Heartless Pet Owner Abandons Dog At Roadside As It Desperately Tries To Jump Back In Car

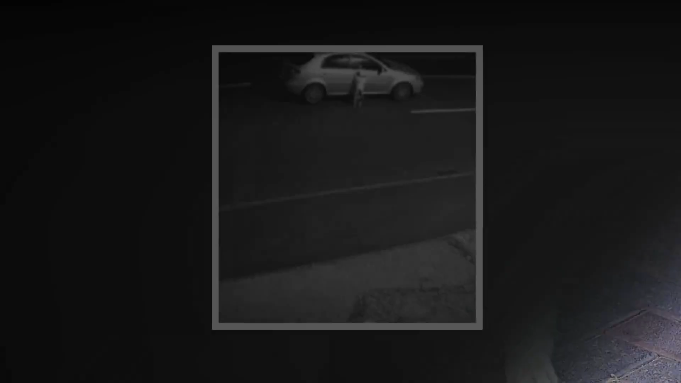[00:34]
The dog is seen heartbreakingly running after its master and jumps on the car's window as they leave the animal all alone on a dark road in Stoke-on-Trent, reports Stoke Sentinel.
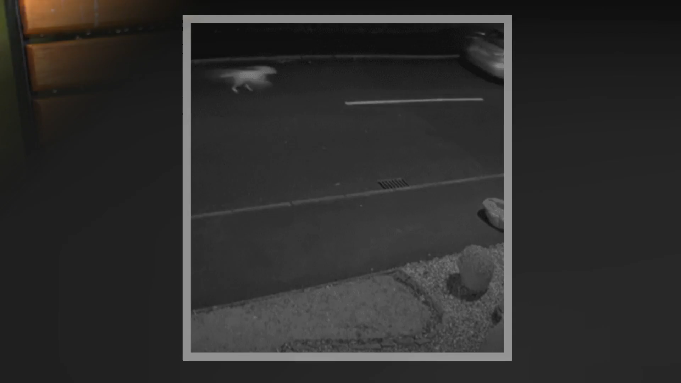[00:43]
The dog was identified as a white and black Staffordshire Bull Terrier and was nicknamed Snoop by RSPCA officials.
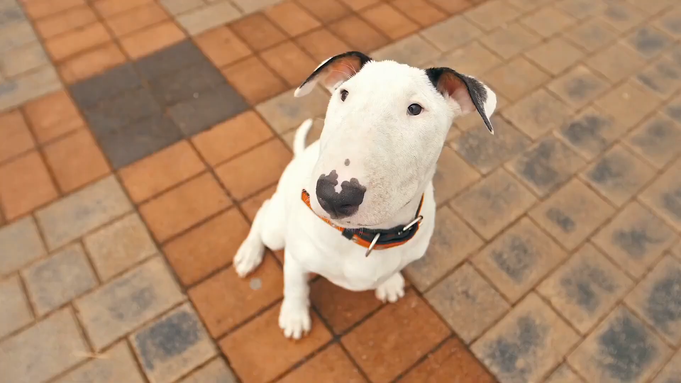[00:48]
Video footage from surveillance cameras showed
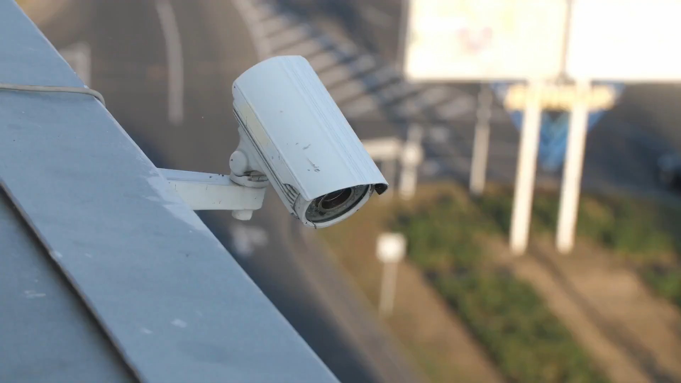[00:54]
the owner getting down from the passenger's side of the car and then going to the back of the car to get the dog's bed.
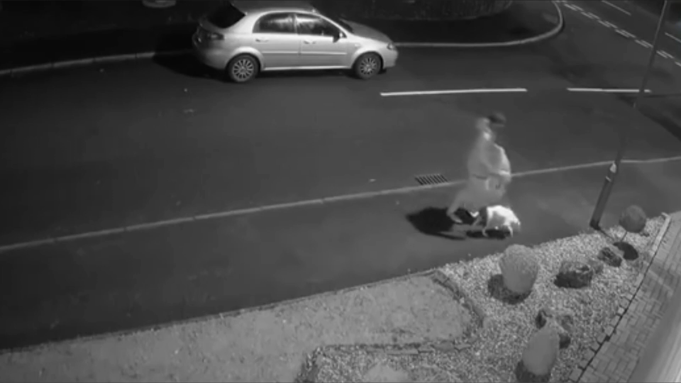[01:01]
He then leads the dog towards the other side of the road. After a while, he removes the dog's leash while also throwing the bed on the road near the pavement. He runs back to the car but is followed by the dog. The car remains in the same place for a while during which the dog runs around and jumps to the car's windows as if pleading for his owner to not leave him. He does this several times. When the car ultimately leaves, the dog is seen frantically running towards it. When it stops at an intersection, the dog is seen once again jumping on the window. Snoop was found by a man an hour later.